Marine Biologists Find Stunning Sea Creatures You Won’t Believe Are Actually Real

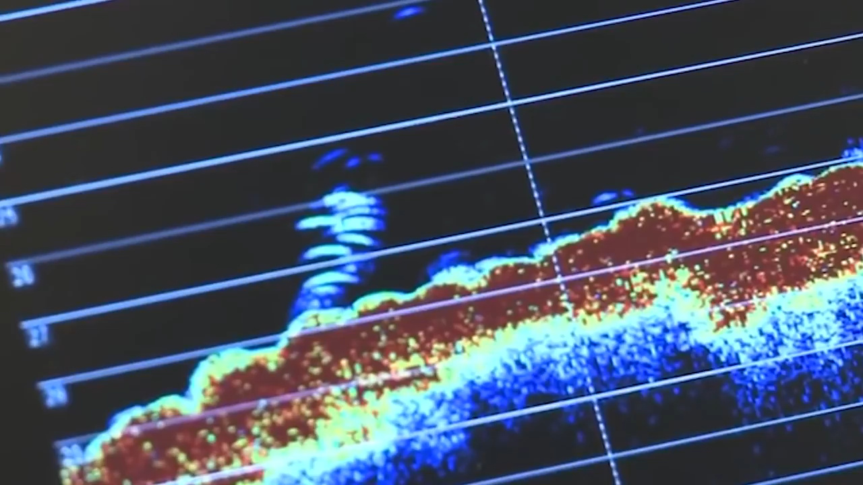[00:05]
and at the time, the area they thought to be the bottom of the sea would change throughout the day.